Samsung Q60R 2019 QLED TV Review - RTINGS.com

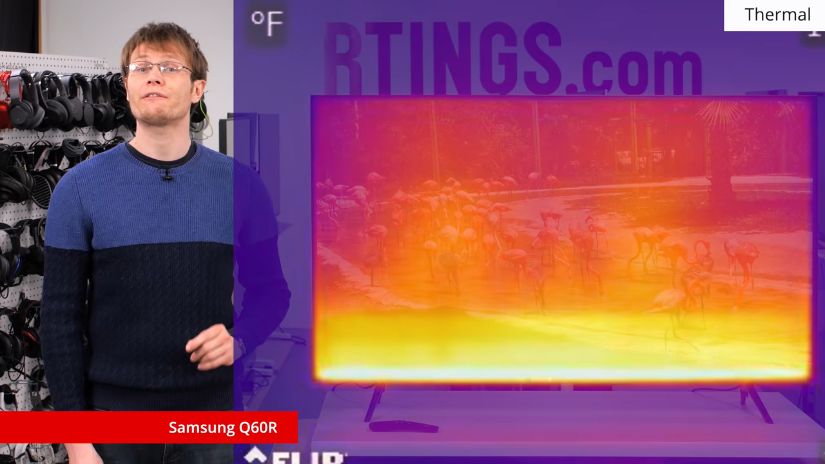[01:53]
While this does get quite warm, it isn't likely to be an issue for normal use. Now we'll move on to the picture quality.